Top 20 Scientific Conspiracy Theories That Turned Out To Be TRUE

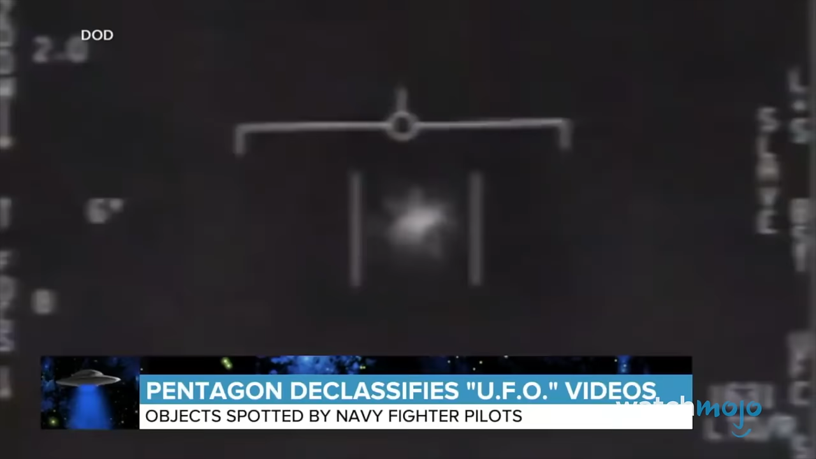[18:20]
What they're calling unexplained aerial phenomena. Look at that thing! It's rotating. Two videos showing objects spotted by Navy fighter pilots during training flights in 2015.